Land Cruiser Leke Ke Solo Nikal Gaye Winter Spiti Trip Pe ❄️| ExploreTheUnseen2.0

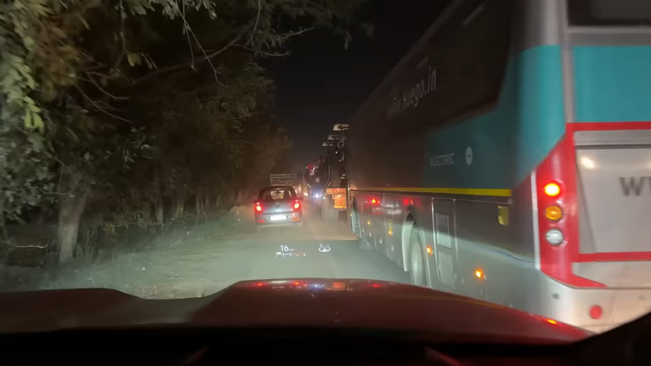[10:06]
मतलब लंबा चौड़ा जैम लगा हुआ है भाई, लंबा चौड़ा जैम लगा हुआ है। वो तो साइड में एक रास्ता खाली है ना, तो अपन फिर भी आगे निकल रहे हैं,
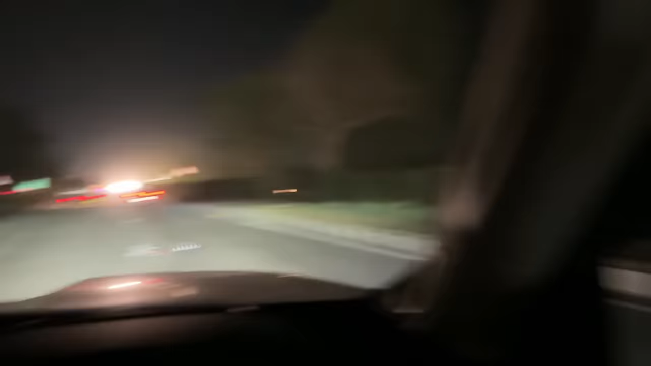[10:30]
मुझे लगा शायद ट्रक का ट्रैफिक है इस वजह से, लेकिन भाई बहुत तगड़ा गंदा एक्सीडेंट हुआ था। विंडो शेड तो फर्जी में उतारा था भाई, कोई पुलिस चेकिंग नहीं, कुछ नहीं, नथिंग। सुबह के 5 बज रहे भाई, सुबह के 5 बजे पुलिस क्या ही चेक करेगी,
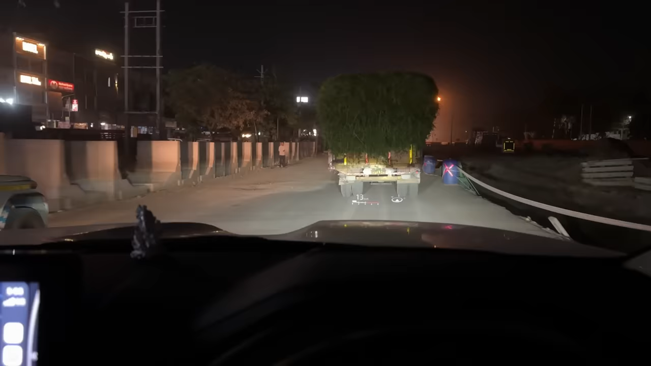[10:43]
जो पार्टी वार्टी वाला सीन रहता है वो 2-3 बजे खत्म हो जाता है।
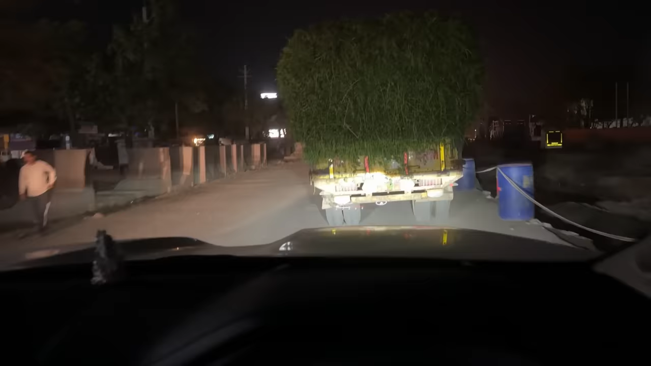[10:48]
एंड दिस इज द बेस्ट टाइम व्हेन यू हिट द हाईवेज, क्योंकि आपको सिर्फ ट्रक का और बसेस का ट्रैफिक मिलता है, लोकल ट्रैफिक नहीं मिलता।
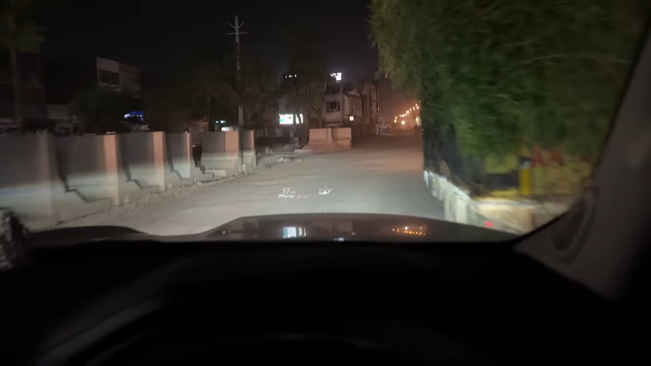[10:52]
बाकी यहाँ थोड़ा सा कंस्ट्रक्शन वगैरह का काम चल रहा है, तो ठीक है अपना कुछ हाईवे वे और इम्प्रूव हो रहा है।
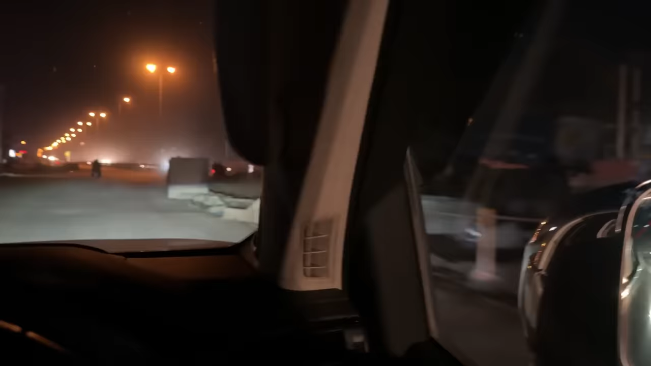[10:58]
यहाँ से कुछ टाइम में और विल जस्ट एंटर हिमाचल एंड पहाड़ शुरू होने वाले हैं।
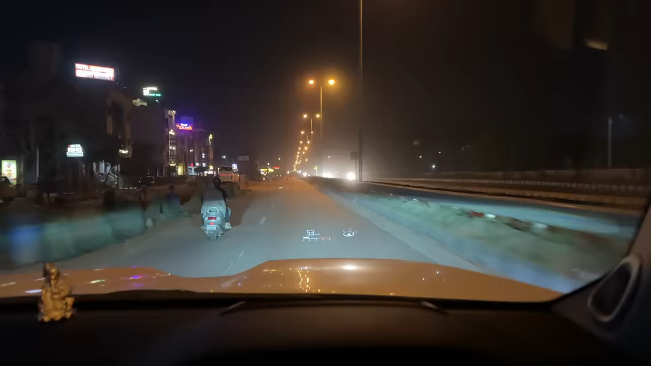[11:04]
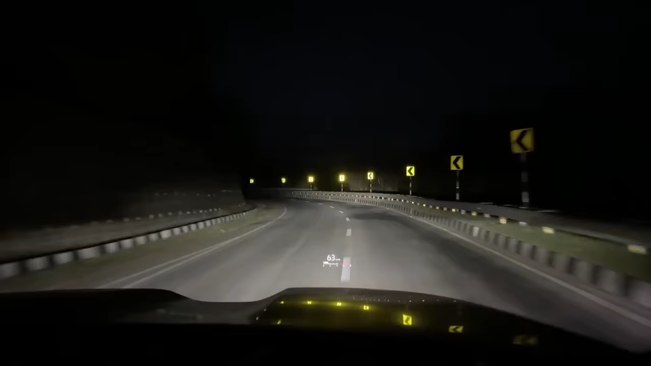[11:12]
हेलो जी, हिमाचल में आपका स्वागत है। हाँ, फाइनली ग्रीन टैक्स बैरियर पे आ गए और यहाँ से पहाड़ पूरे चालू।